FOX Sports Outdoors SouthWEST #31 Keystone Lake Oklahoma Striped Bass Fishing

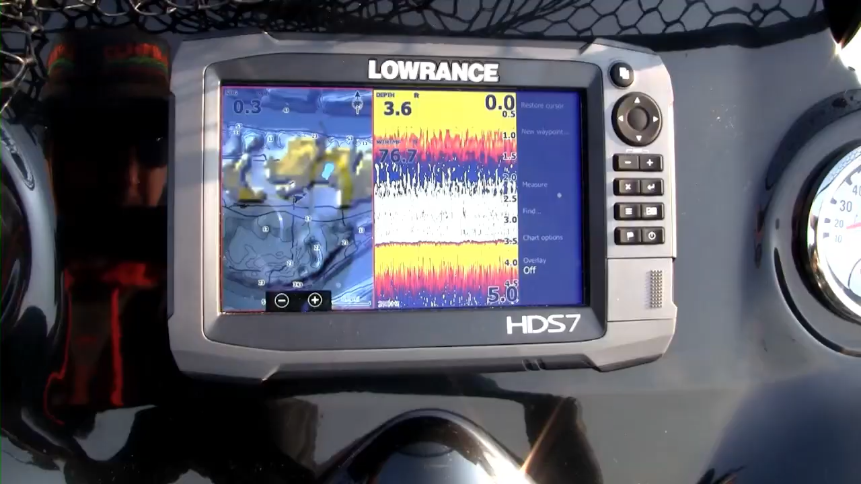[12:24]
We're only sitting in, like, three and a half foot of water. And that's what they do in the fall time of the year is they get up super dirt shallow to feed on these shad.